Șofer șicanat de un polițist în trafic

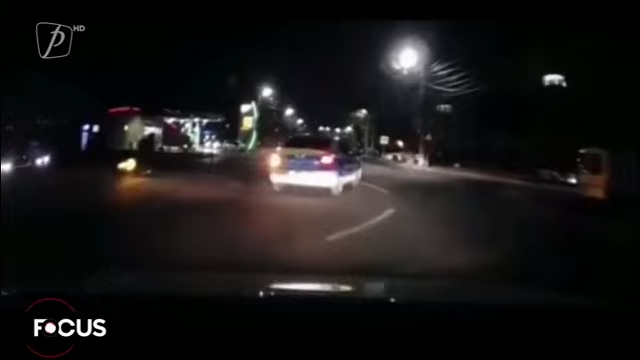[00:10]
Motivul era că șoferul nu ar fi păstrat distanța regulamentară față de mașina de poliție. Asta, deși imaginele arată că polițistul a încetini și oprit când mașina din spate era la o distanță regulamentară.